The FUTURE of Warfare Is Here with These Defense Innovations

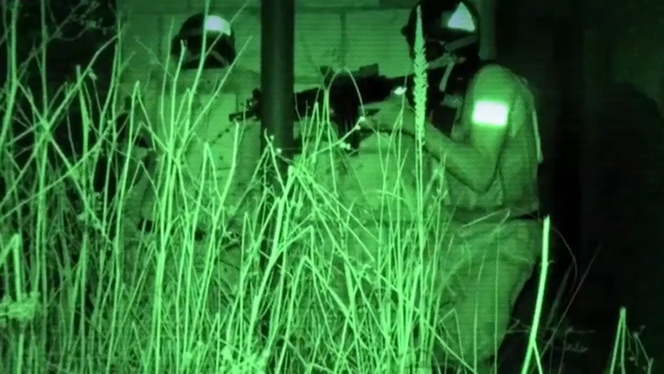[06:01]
Equip yourself and your troops with the most advanced infrared identification tags,
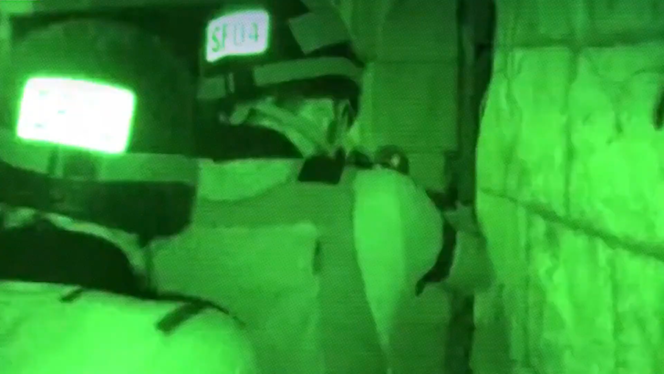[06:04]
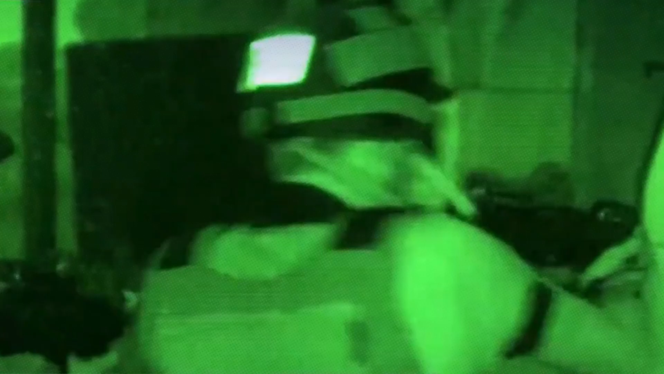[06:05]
an innovative solution for covert identification in various tactical scenarios. These tags work in an incredibly simple way.
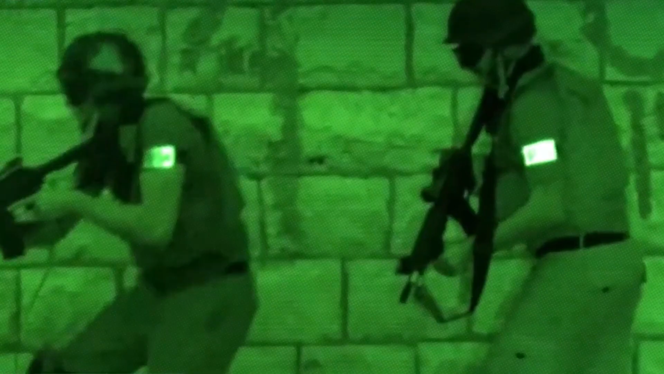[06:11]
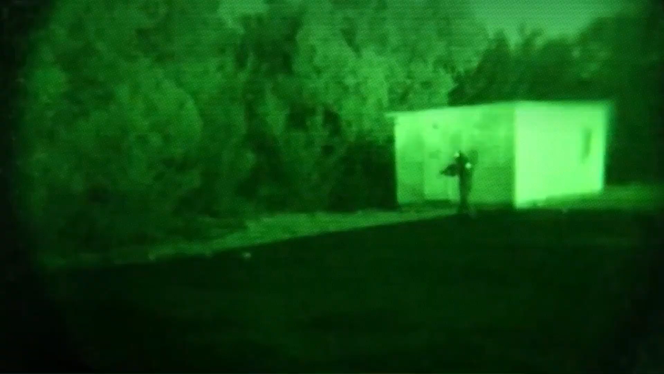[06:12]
When used with a night vision device, they provide infrared illumination making letters, numbers, images, and other elements visible.
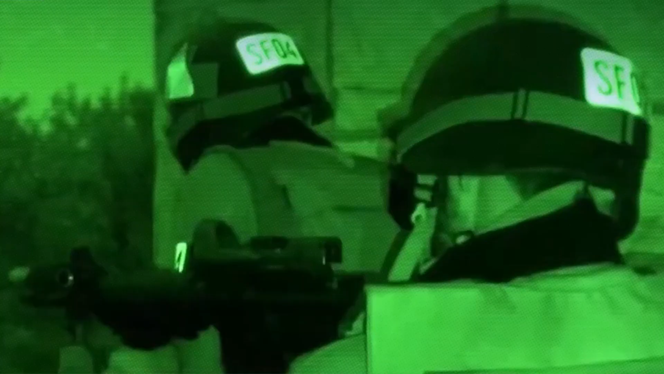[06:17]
Need to display a code or a blood type? No problem.
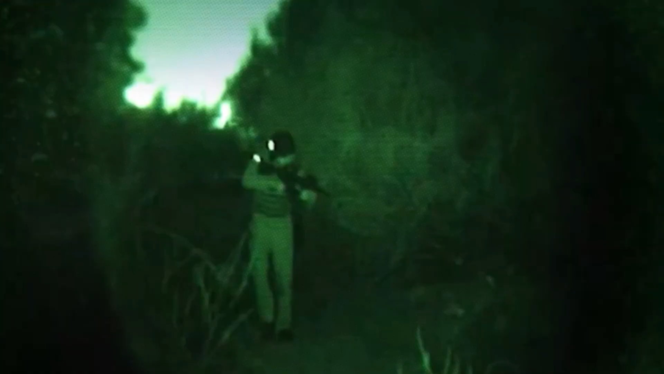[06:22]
The range of applications for infrared ID is vast, ensuring improved identification even in challenging conditions like dense fog,